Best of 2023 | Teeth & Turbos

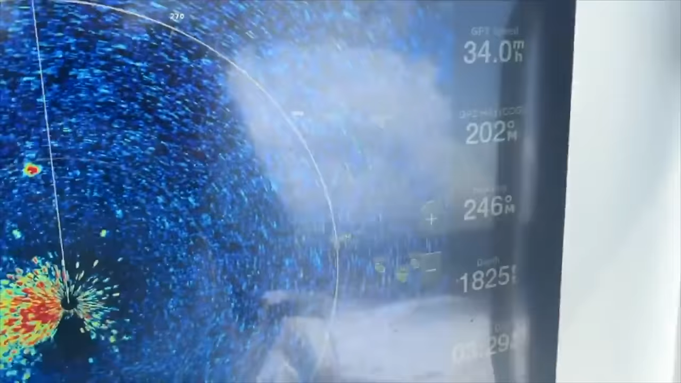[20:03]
and using the radar to look for birds this mark right there is either birds or a boat and on these rings it's about two miles away